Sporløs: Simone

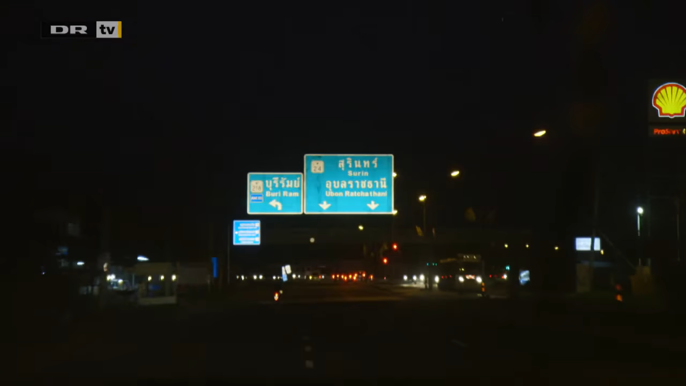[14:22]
Det er blevet aften, da vi ankommer til Borajam, der betyder lykkens by.